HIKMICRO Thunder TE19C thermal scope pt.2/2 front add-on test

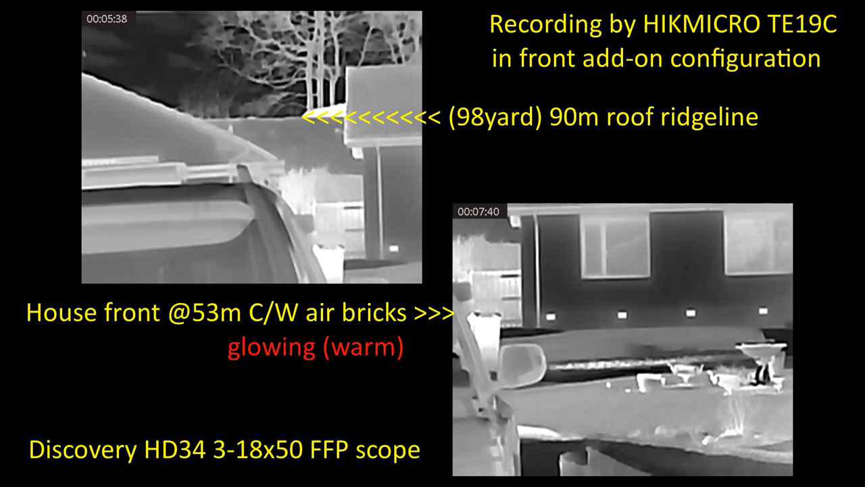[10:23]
footage from the hike micro t19c on the front of the day scope so it was indeed recording and we have the ridge line at
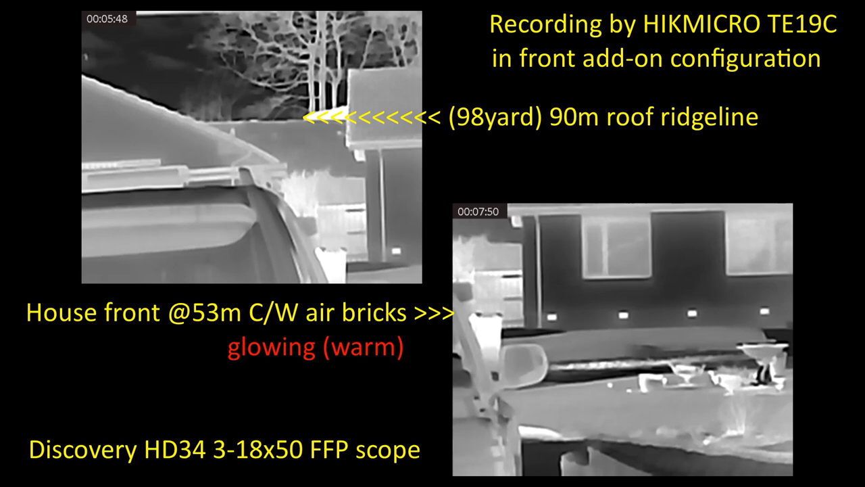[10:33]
98 yards on the left which bruce uses for day scope tests and night vision tests and we have the four convenient visible air bricks on the front of one of his neighbors across the way at 53 meters okay we're at base magnification at the moment and start to increase magnification now
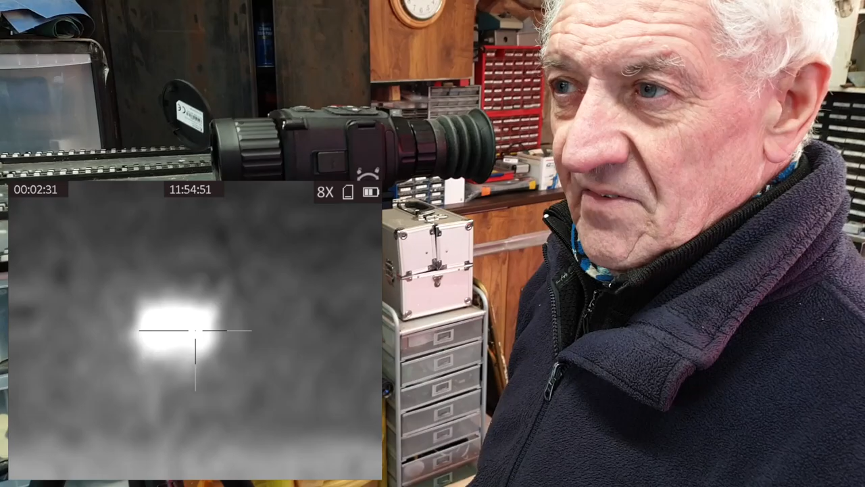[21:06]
times eight so i mean in base magnification remember the base magnification of this in scope which is only about what 1.6 or something
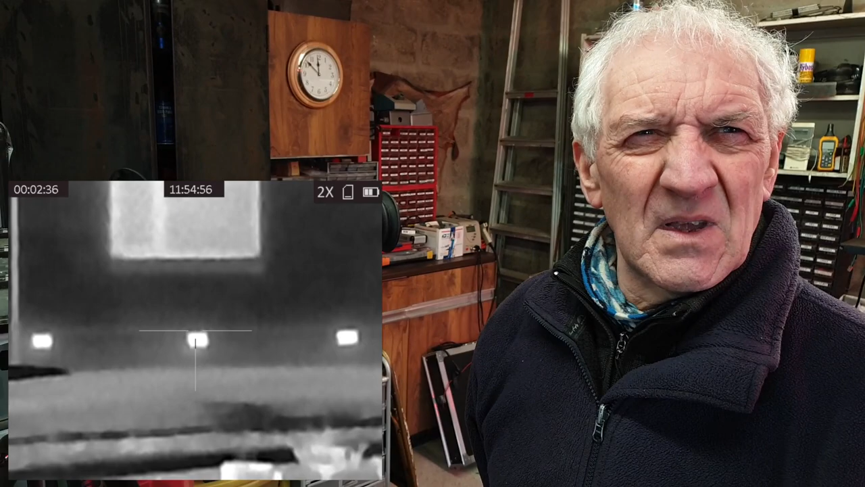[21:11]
something like that yeah so it's good it's a lower magnification image and you're getting with it in add-on mode at times three yeah so the target looks a little bit smaller yeah um perhaps slightly better defined but yeah right so right the reticles back on the inverted t with the dot in the middle that's a reticle i've got it switched on cool okay um i like that dot that dot is a single pixel yeah yeah yeah and the title button times one mag
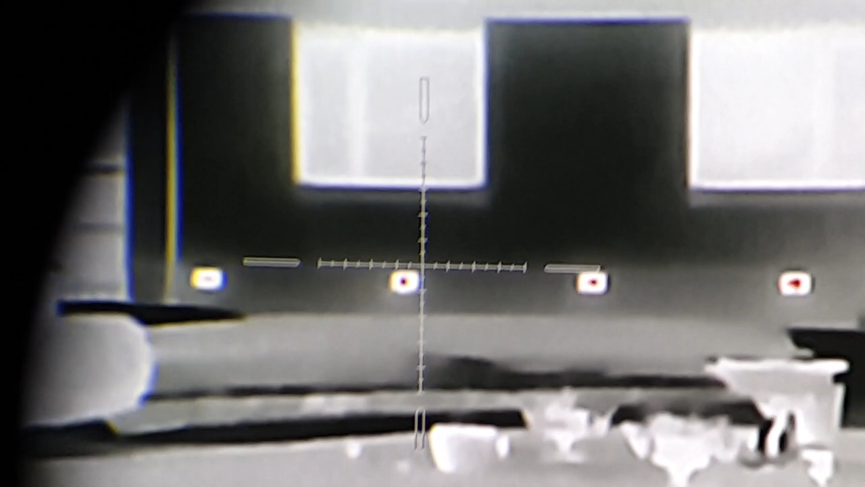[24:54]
ah see what you mean so oops there we go that's that's the right mark so okay yes it's differentiating between the center of the air brick and the outside edge